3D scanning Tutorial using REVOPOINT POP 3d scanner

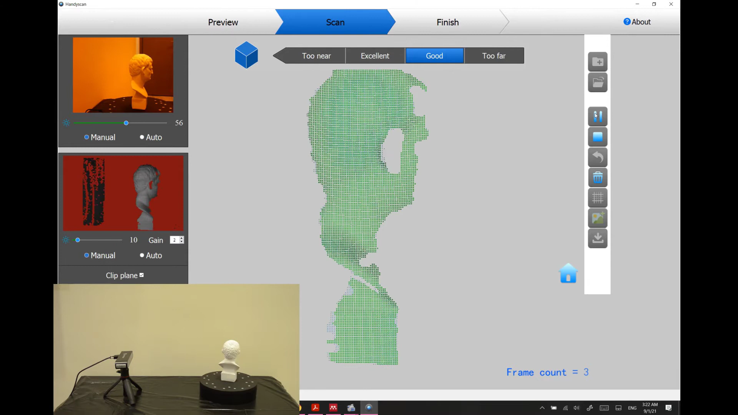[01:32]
scanning so let's hit a scan and the green portion says that the scanning is going very well and it is actually capturing all of the details starting from the back of the ear and back of the head this is getting each and every detail in a proper manner but I
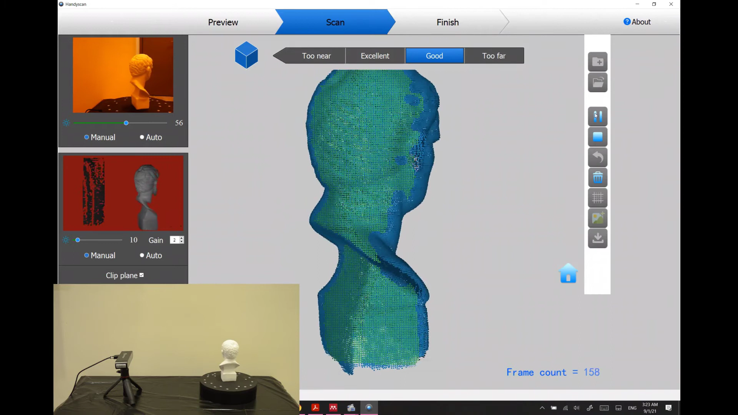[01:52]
am not so sure about the top I think so the top part is missing so for that particular thing I think so that we need to
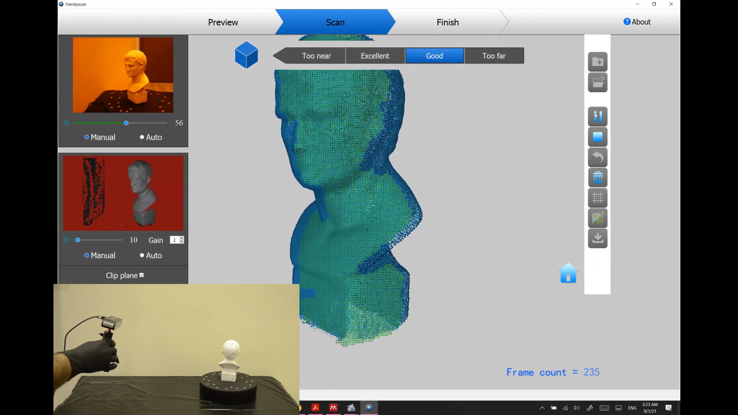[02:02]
lift up a scanner a little bit to capture all of the details on the top bar it's it is actually saying that the distance
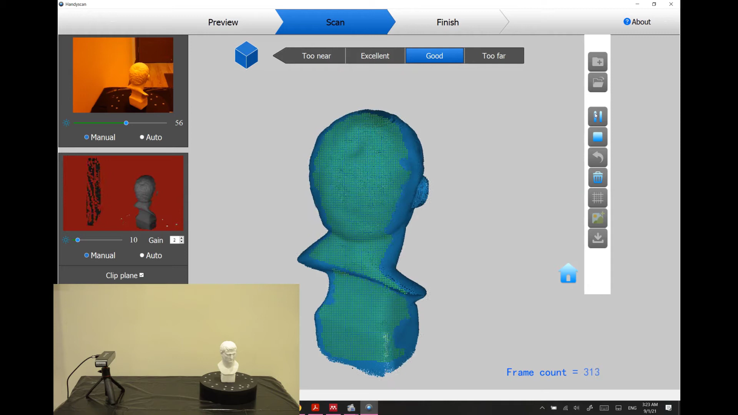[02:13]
is quite good yeah now after lifting up the scanner a little bit it is actually getting all of the details so I just
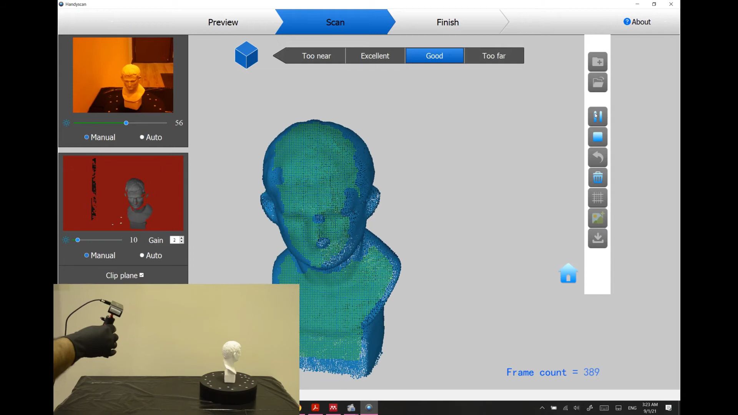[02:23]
run the scan for a couple of frames so I think so near to 500 would be more than enough to capture all of the details provided
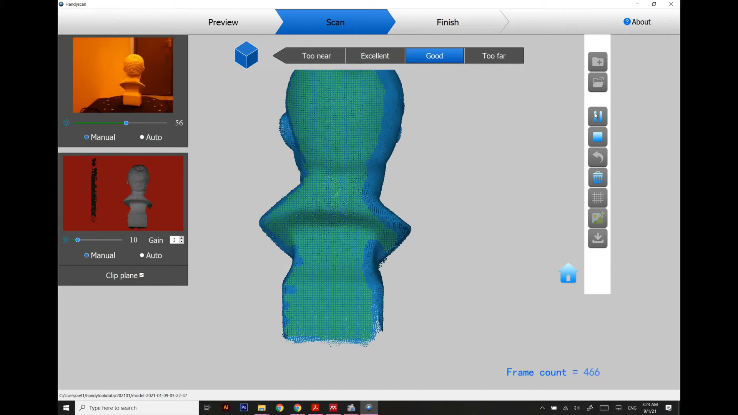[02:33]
in the support model this is the best case scenario because the whole model is white once
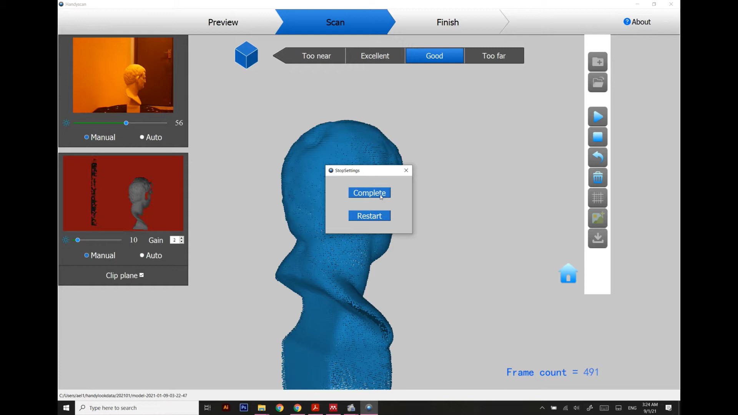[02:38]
the scan has been complete so we start meshing the mesh has been generated so it looks quite good and now we are going to save this mesh
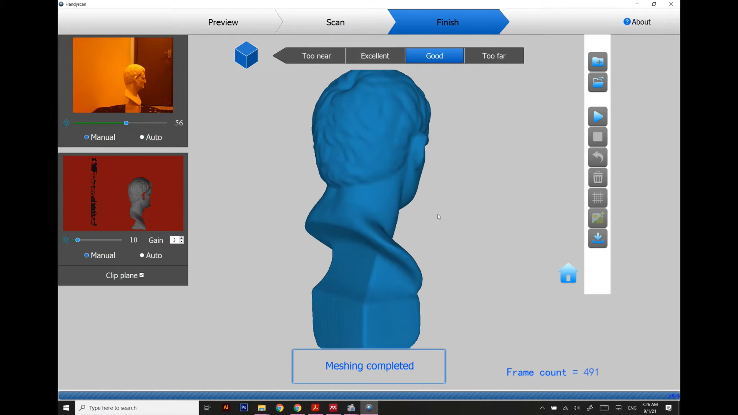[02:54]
into exporting formats right now we have multiple exporting formats we are going for PLY STL and OBJ my
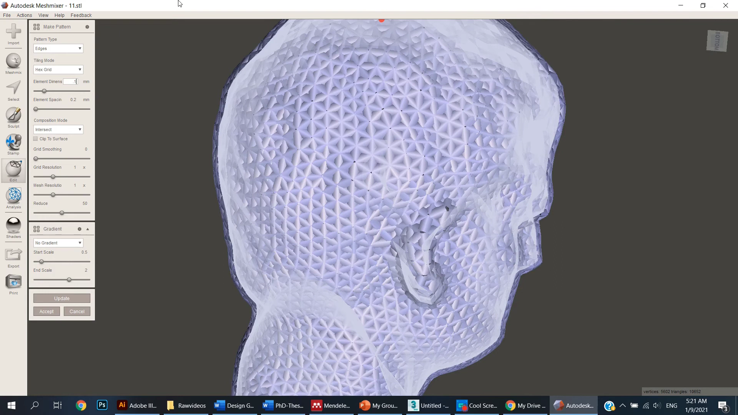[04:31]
patterns are looking really nice and I think so it is now good to go for any design related work yeah the polygons are quite detailed